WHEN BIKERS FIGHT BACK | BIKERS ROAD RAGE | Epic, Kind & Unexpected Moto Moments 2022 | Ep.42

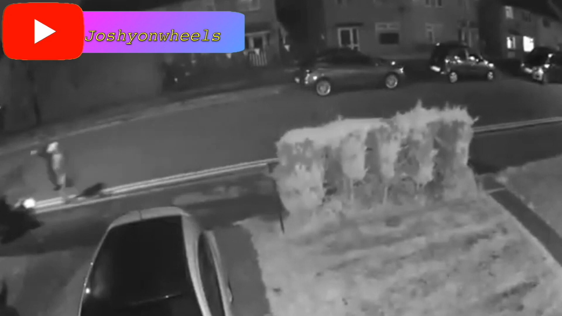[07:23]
They were casually running down the road with a stolen bike. This biker rolled over some gravel that was on the road.